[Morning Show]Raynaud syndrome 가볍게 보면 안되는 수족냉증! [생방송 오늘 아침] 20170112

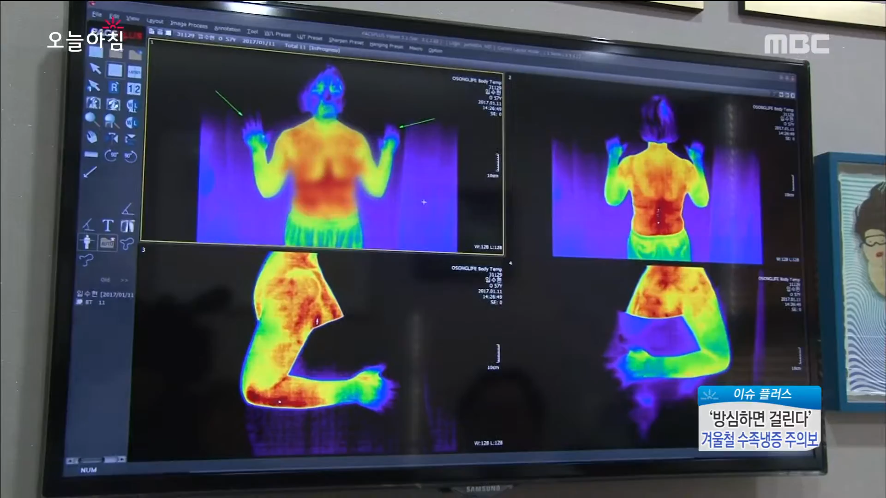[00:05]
적외선으로 몸의 온도를 측정한 결과는 현료 흐름이 좋은 부분은 이렇게 빨갛게 보이고 현료
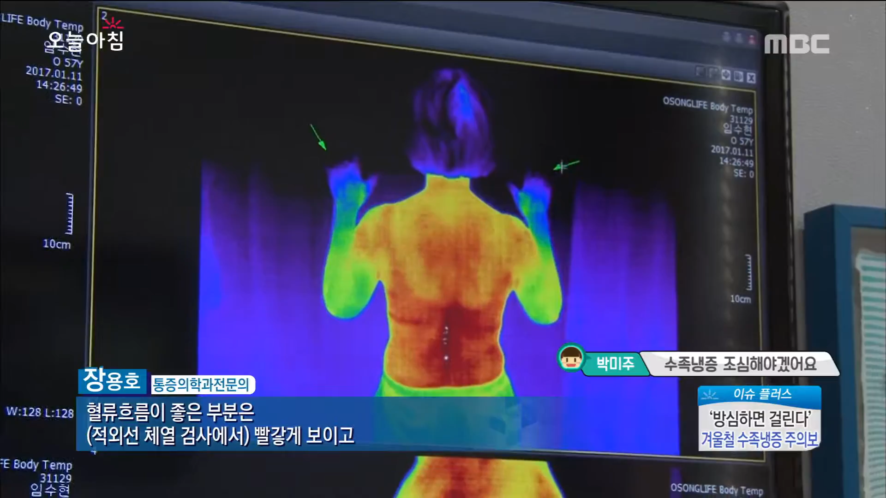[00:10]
흐름이 떨어진 부분은 파랗게 보이고 더 심하면 보라색, 더 심하면 까맣게 보입니다.
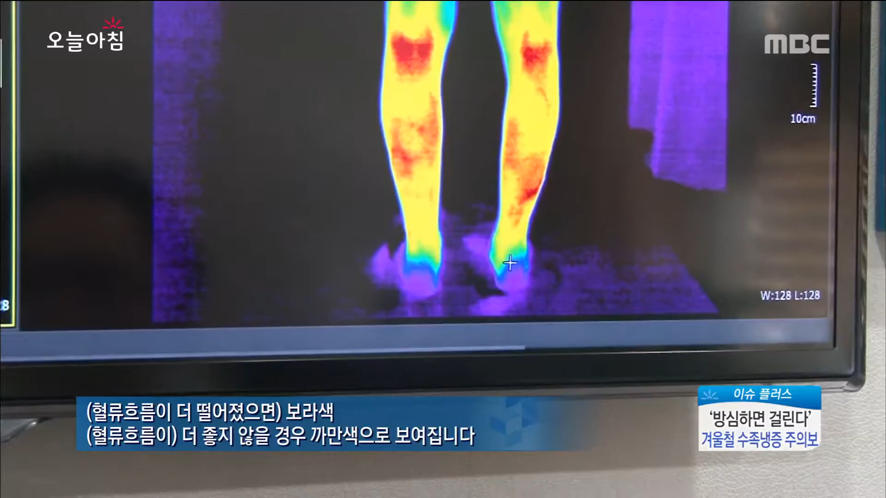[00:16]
이 주부의 손발을 뒤덮은 그림자, 바로 수족 냉증입니다.